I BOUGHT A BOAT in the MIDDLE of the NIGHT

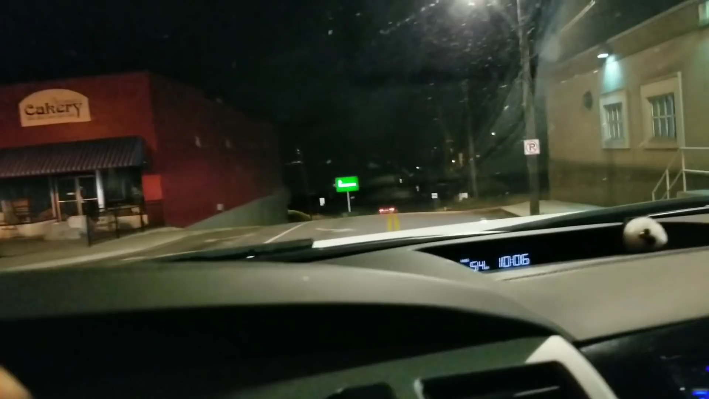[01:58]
And I'm going through this small town in Georgia, Jefferson.
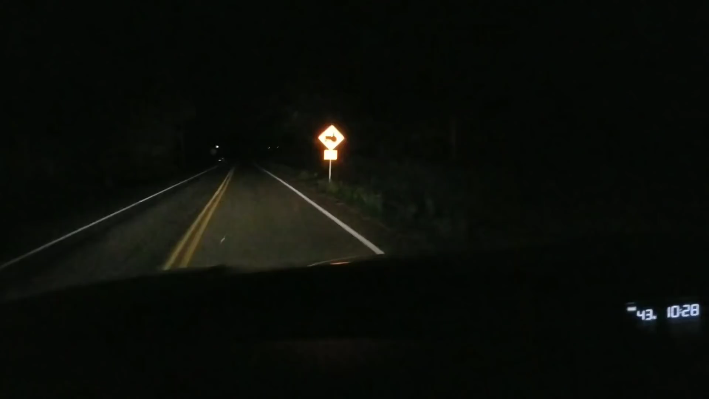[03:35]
Yeah, you know you're in the country, man, when you got a tractor crossing sign. We are out here in the country. Oh, yeah, get you some of this. I'm assuming this is it. This kind of reminds like a went from like reminding me of what a drug deal might be like to the start of a heart maybe. But I'm sure my wife will love to hear that as my thought right now.